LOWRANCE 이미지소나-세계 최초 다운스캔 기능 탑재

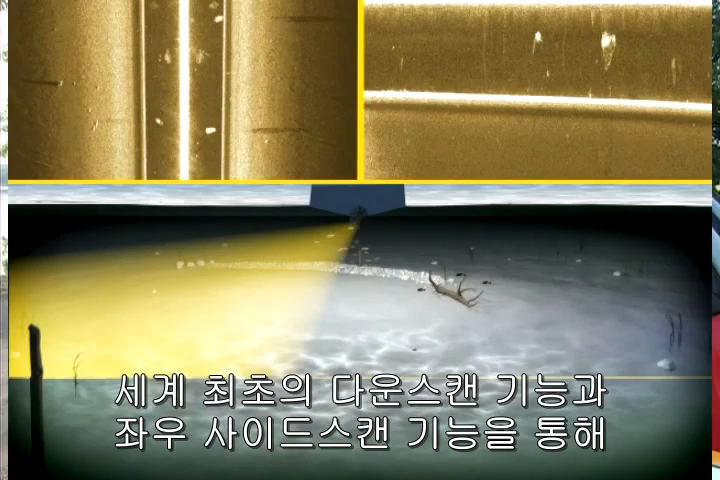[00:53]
a right view, and for the first time ever, a down scan image that gives you a left view.
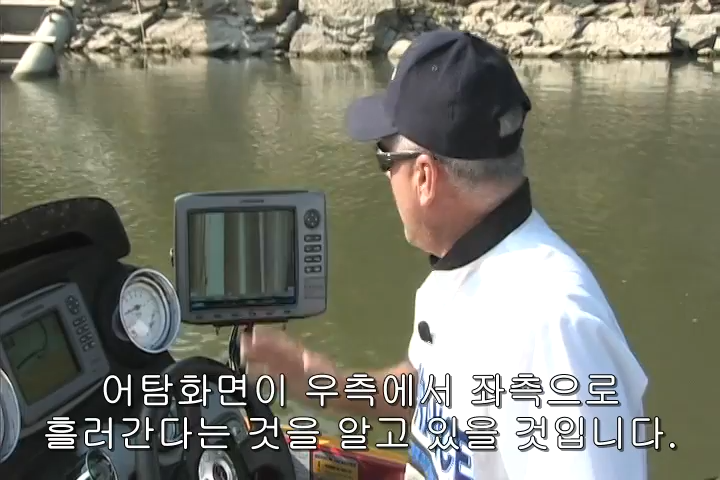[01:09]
then you're well aware that on the traditional screen, the image moves from right to left.
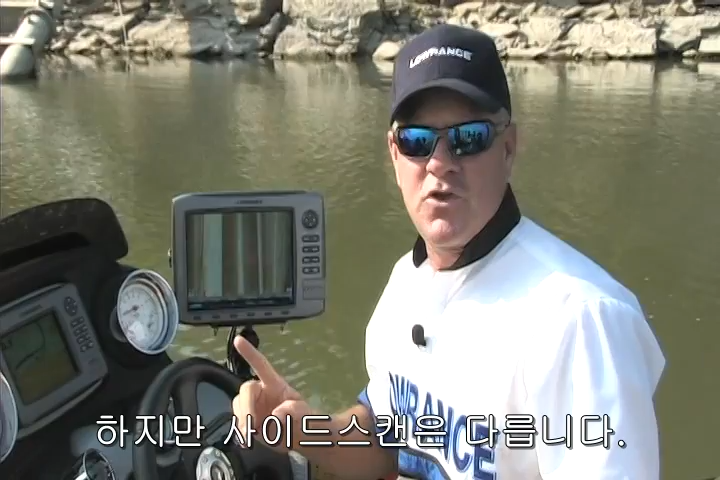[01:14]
We need to orient you to side-viewing sonar and how it looks on the screen. Your boat position is top-middle.
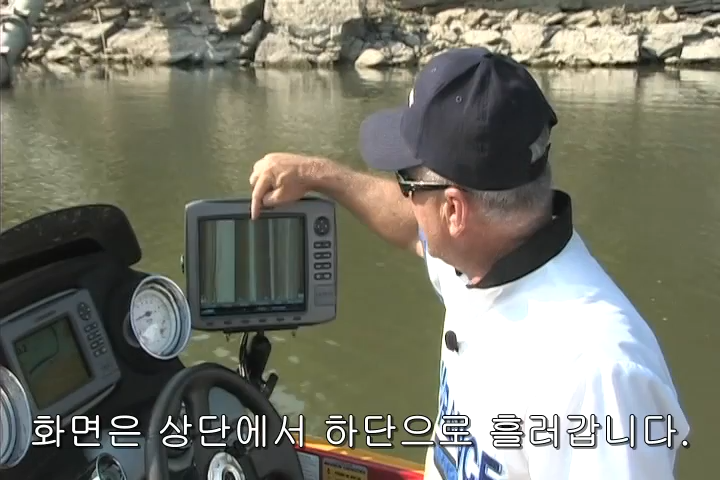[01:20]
The image moves from top to bottom historically. So, as a new image comes into view, it will come into view at the top of the screen and it will move down the screen.
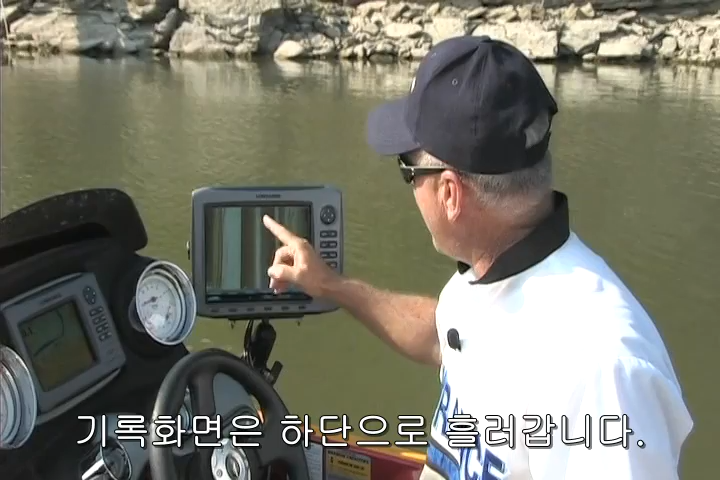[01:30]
What we have here is a left-viewing sonar image and a right-viewing sonar image,
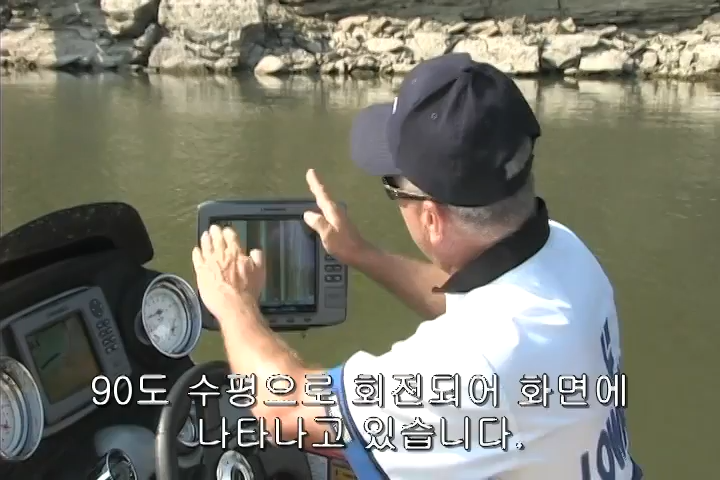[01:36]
and both are turned 90 degrees horizontally.
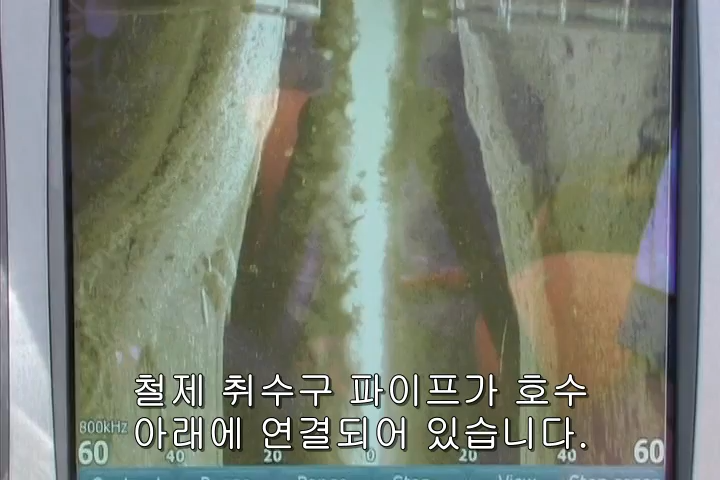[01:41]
We have iron intake pipes coming down into the water. Our boat is now traveling almost directly over the top of these pipes,
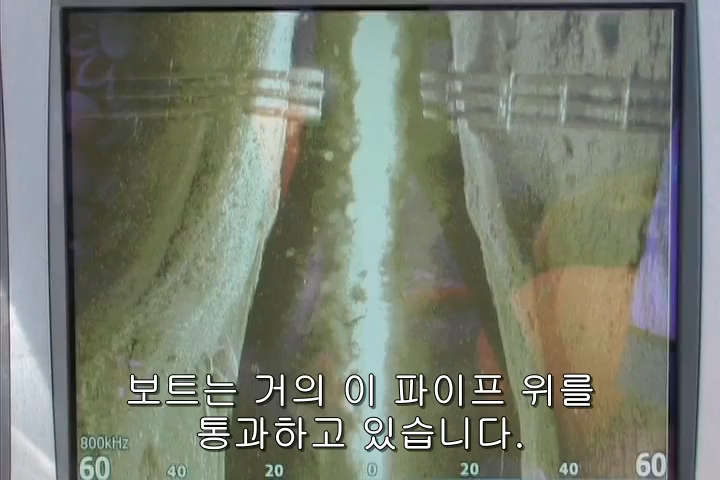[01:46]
and you can see coming into the right-hand view of your screen,
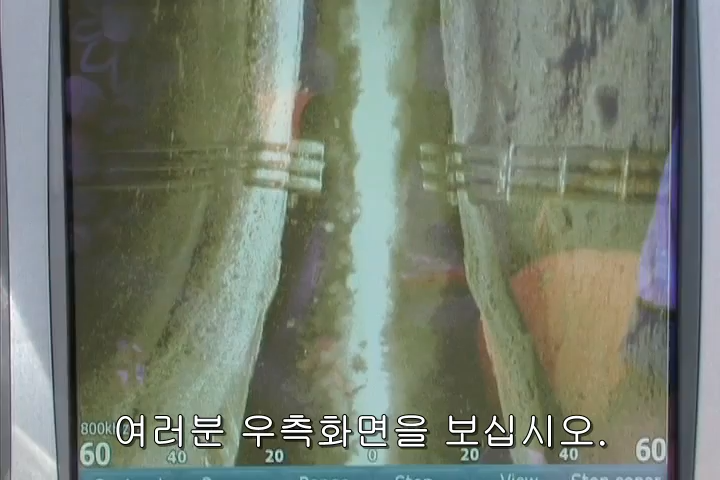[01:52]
clearly you can see those pipes running along the floor of the lake.
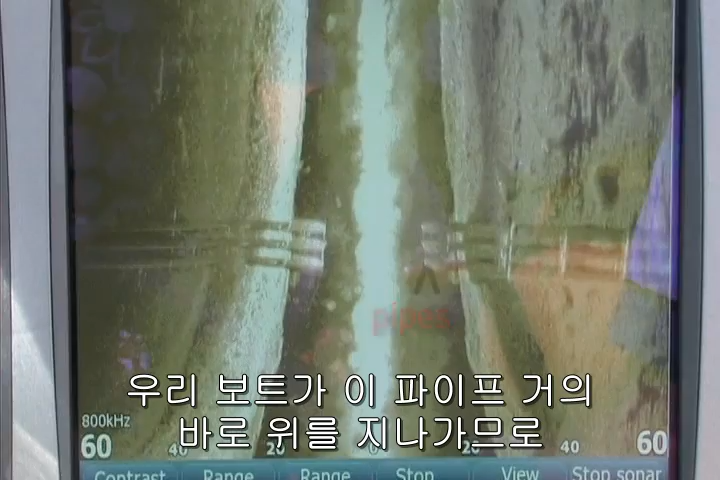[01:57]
You can actually see those same pipes going out the left-hand side as well because we're traveling almost directly over the top of them.
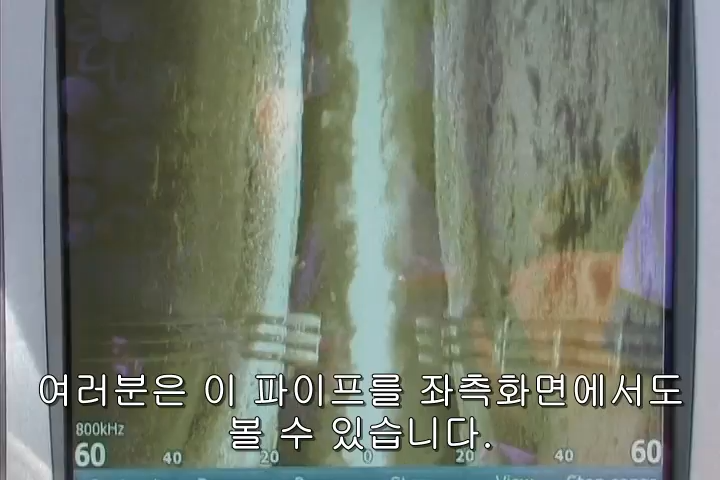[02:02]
That is a very clear image. Next,
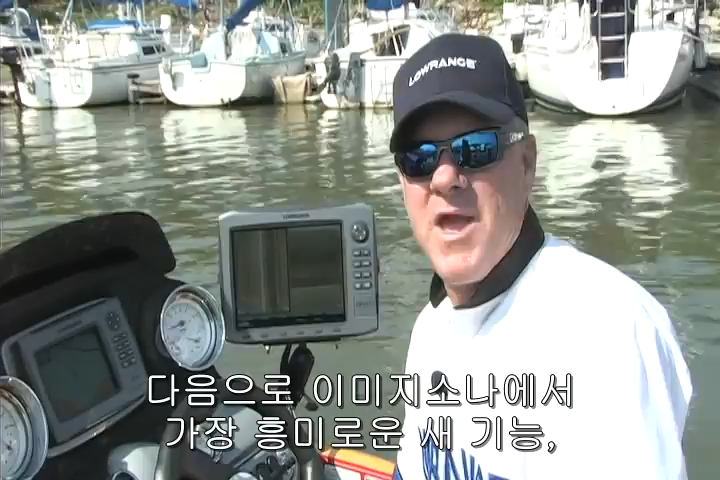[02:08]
let me show you what very well may be the most exciting feature of the StructureScan system. It's the exclusive down-scan view. So, what we have is the Lowrance HDS-10
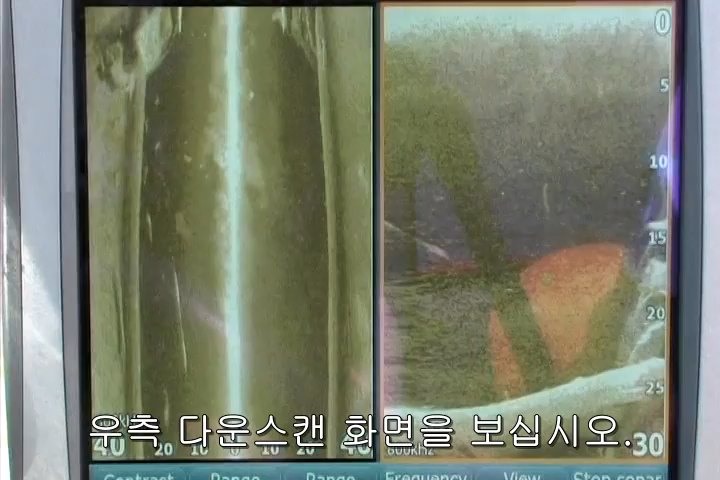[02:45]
Now, you can see coming into the right side of your screen, that's the down-looking view, the down-scan, you can see that structure lying right up off the bottom.
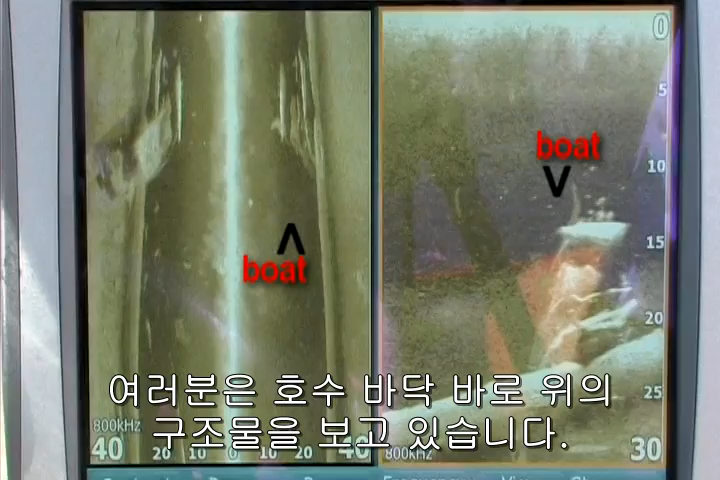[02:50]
We think that's an old hull of a boat laying there,
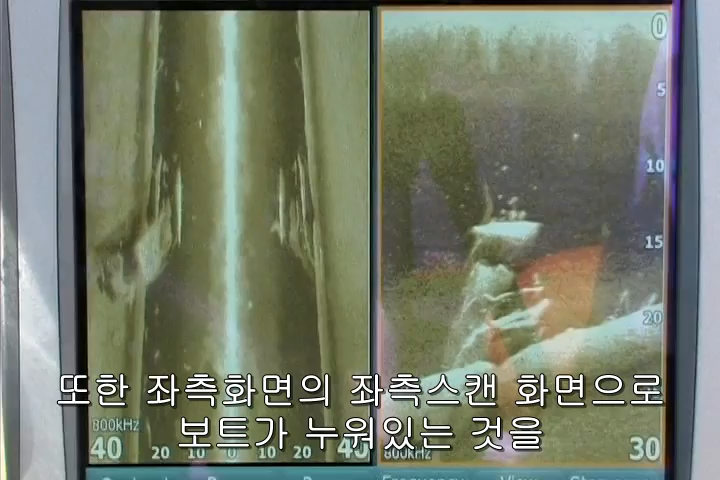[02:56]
and you can see a better view of it on the left-hand side lying on the bottom, the left-looking view, and you can actually see some on the right as well.
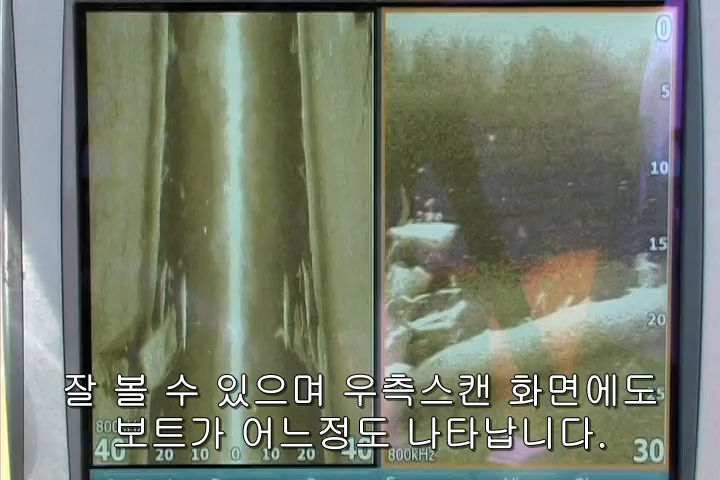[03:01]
Then, coming into the top of your screen, on the right-looking view,
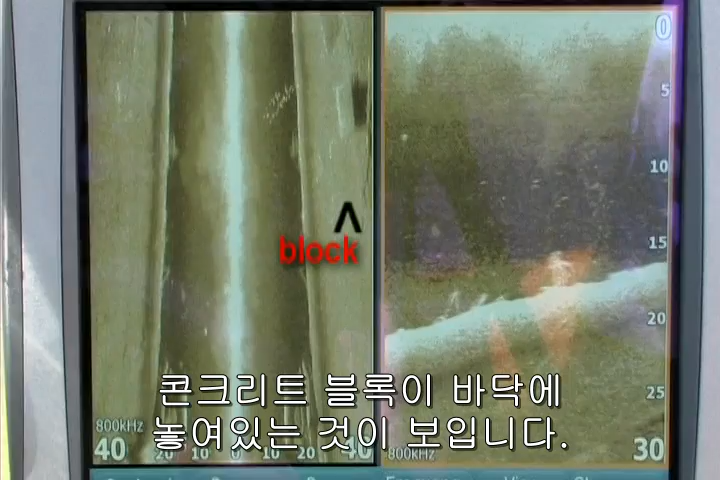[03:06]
you can see a square concrete block lying right on the bottom. Now, let's demonstrate the historical scroll-back feature of the StructureScan system.